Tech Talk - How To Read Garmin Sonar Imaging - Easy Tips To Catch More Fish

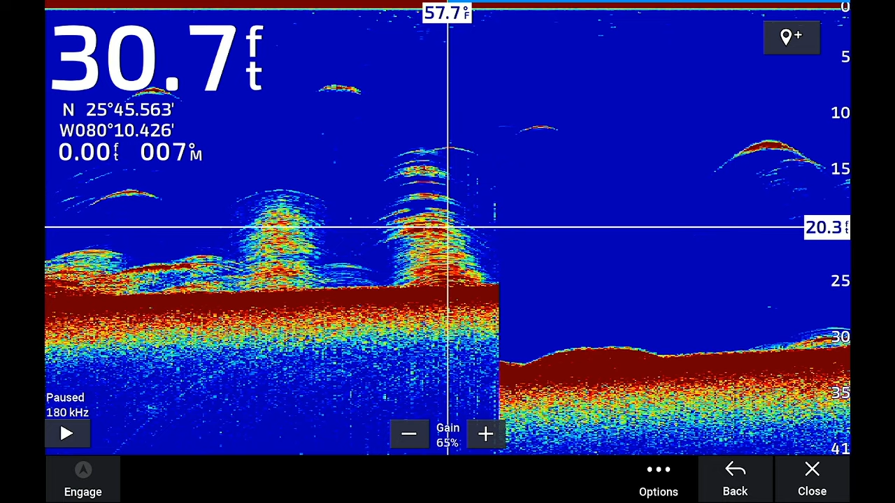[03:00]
On screen: depth 30.7 ft
You can hold it down here and you can mark that spot, come back up here. You can edit it, add a symbol, however you want to do it, name it.